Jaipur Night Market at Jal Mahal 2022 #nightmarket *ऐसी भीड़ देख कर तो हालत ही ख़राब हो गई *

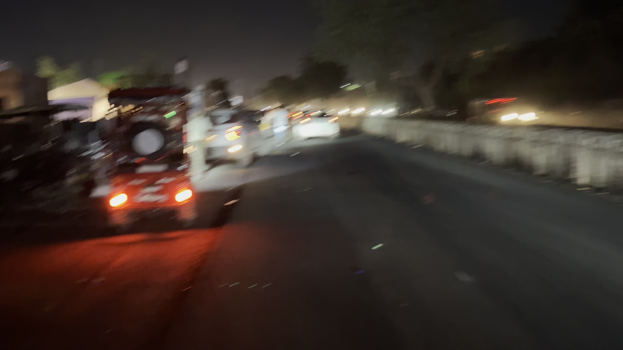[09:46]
अभी हाँ दिवाली के कारण यहाँ के रोड चकाचक हो गए यार।